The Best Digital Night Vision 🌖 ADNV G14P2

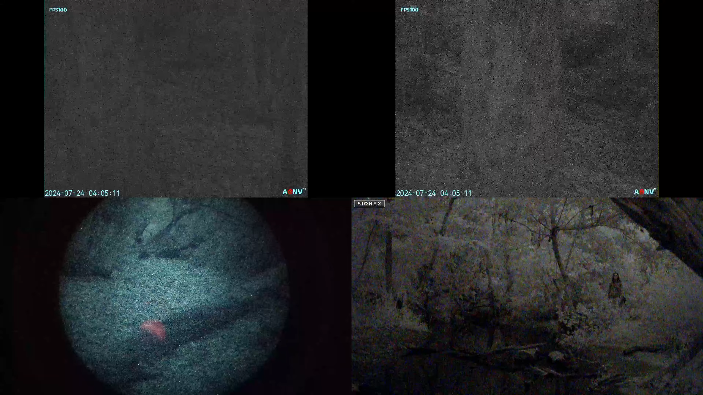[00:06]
We'll do a rundown on the basic specs and features and then compare it to the G14SE, the Scionics Opsyn, and a Gen 2 Plus PS14 so you can see just how far digital night vision has come.
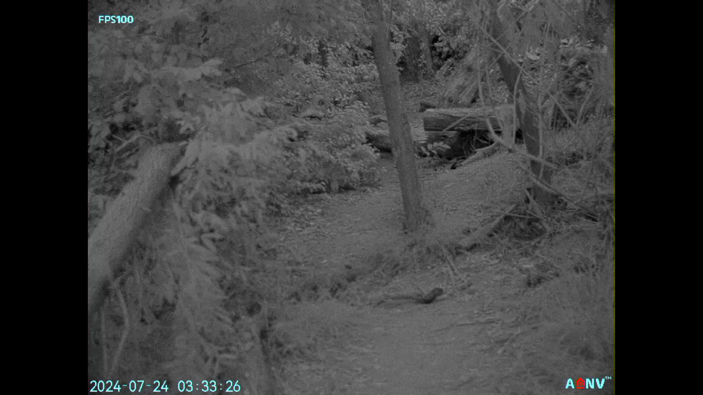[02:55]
The field of view is 30 degrees high by 40 degrees wide which does deliver a very immersive experience and whether you're running at 100 frames per second or 50 frames per second you're going to be able to navigate much more confidently with this device
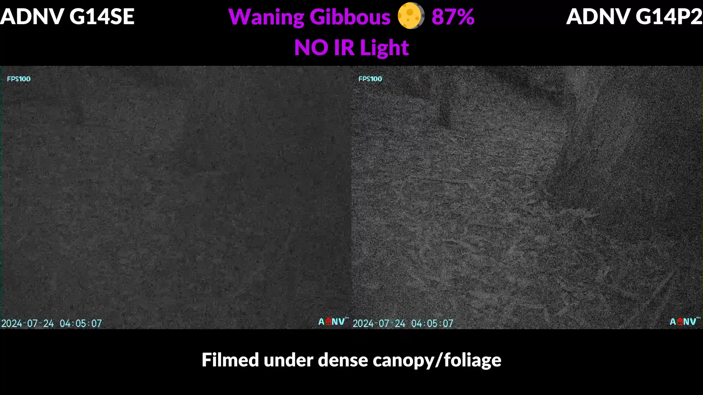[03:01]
compared to others with more condensed fields of view and slower frame rates. This is a side-by-side view showing the P2 up against the G14SE and again we're comparing a one inch sensor to a two-thirds inch sensor and they're
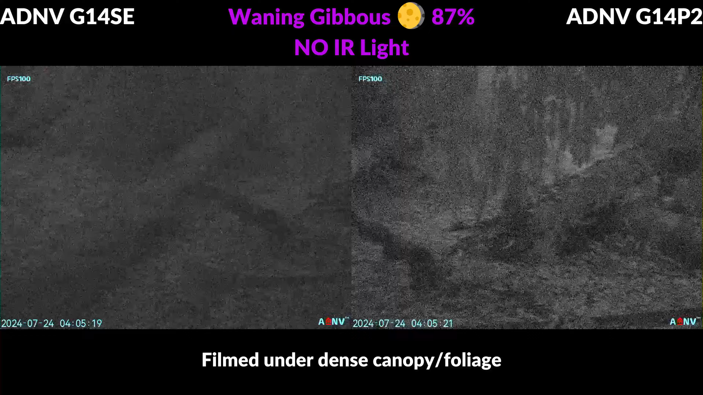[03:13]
both very good and quite similar in many ways including the field of view and the image clarity but you are going to be able to amplify the
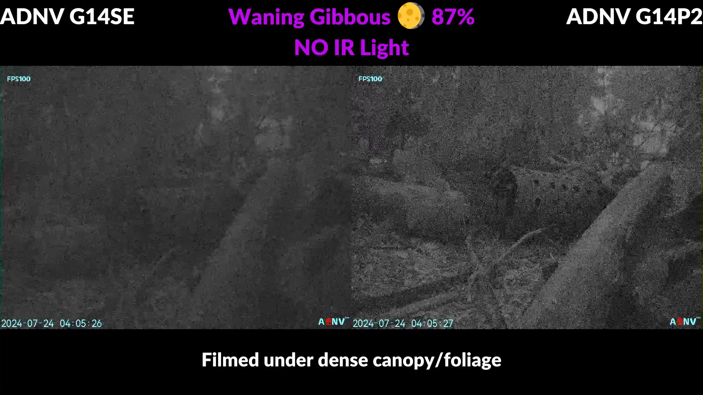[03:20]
light quite a lot better with the P2 so it's going to be the best choice for darker environments where you want to avoid running supplemental IR
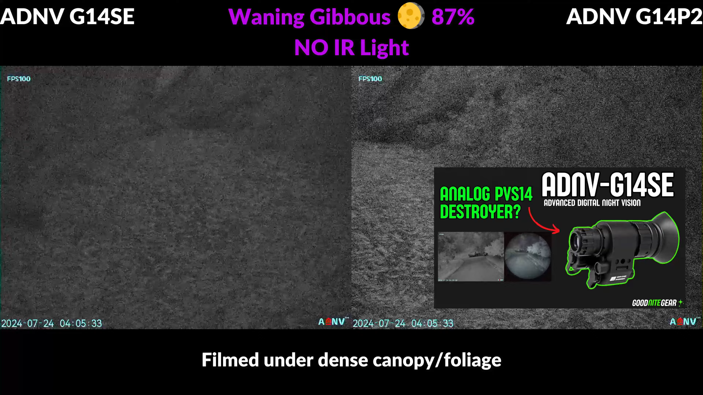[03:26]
lighting but there is a more in-depth review on the G14SE which is linked down below and that's a much more affordably priced and very impressive unit.
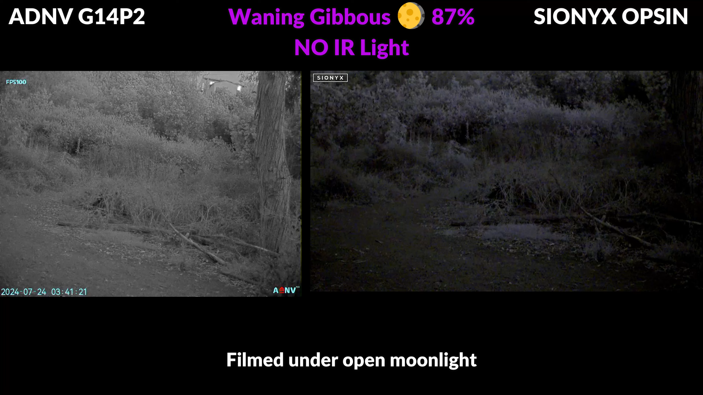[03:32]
Here's a side-by-side view of the Scionics Opsyn which was the best performing digital night vision option on the market until ADNV stepped up with the SE and the P2 and a few weeks ago I did do an in-depth comparison between the G14SE and the Opsyn which I'll link to down below. The Opsyn does have the advantage of color viewing mode which provides a nice contrast in certain environments where there's plenty of light but it definitely struggles to amplify
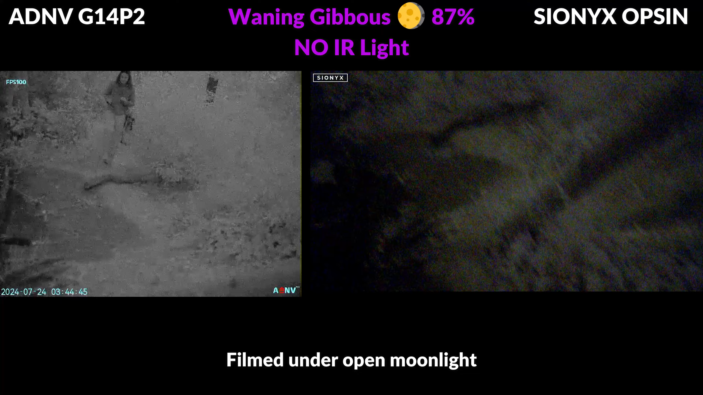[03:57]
existing light and both the G14SE and the P2 are far superior in this department.
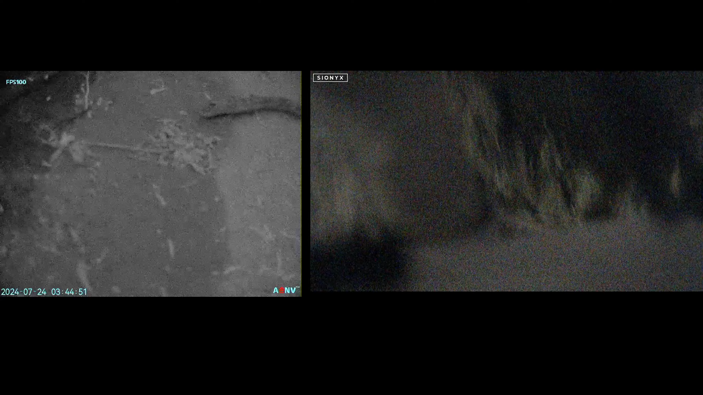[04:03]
The Opsyn also struggles in mixed lighting so the P2 would be a superior choice if there's a chance that you'll find yourself in urban environments or indoor settings.
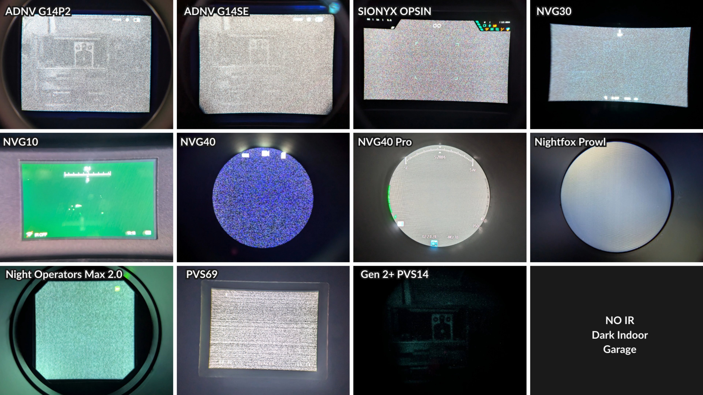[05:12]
units and the P2 is outperforming every device here including the PVS14 so you can really see just how good the low light performance is with this sensor.
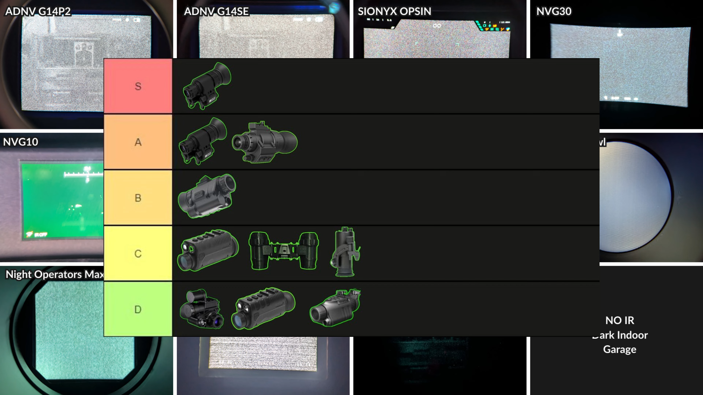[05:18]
This photo was from a tier list video I published a few months ago and if you want to check
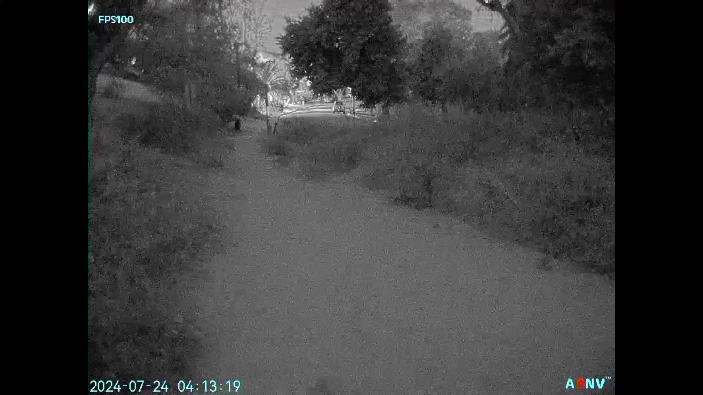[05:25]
out some other budget friendly night vision monoculars and see how they compare that's a good video to check out.
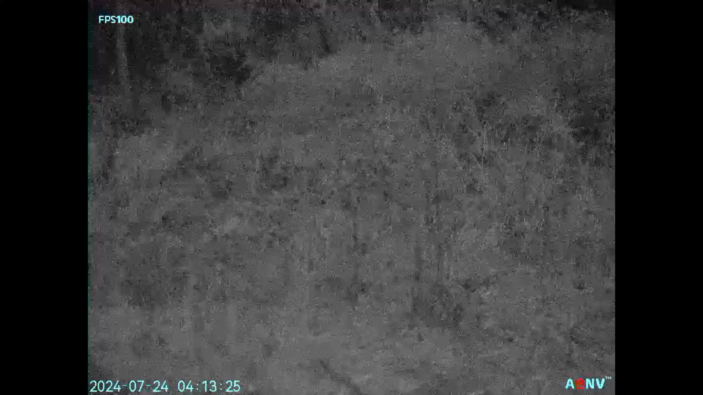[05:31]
Overall the performance from the ADNV G14P2 is exceptional and there's no question it's the best digital night vision device on the market. Make sure to subscribe to the channel to stay up to date with the latest in digital night vision as we're gearing up to check
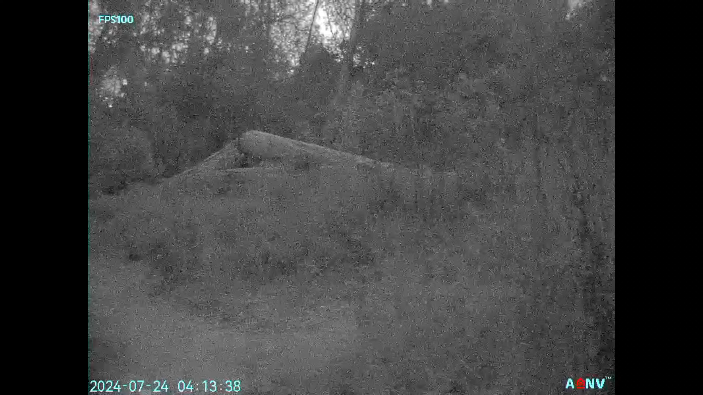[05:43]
out a lot of awesome ADNV digital night vision thermal fusion units and you can also learn more about them on the goodnight gear website. As always feel free to leave your questions and comments down below and I'll do my best to help out when I can.